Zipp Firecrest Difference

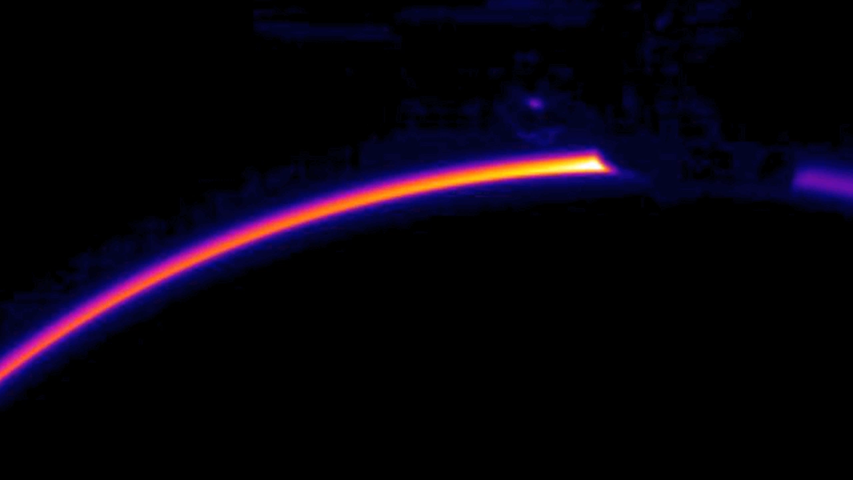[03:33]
The resin system used in Zip Firecrest carbon clinchers is formulated to withstand the tremendous heat produced by braking to provide reliable stopping power in any situation.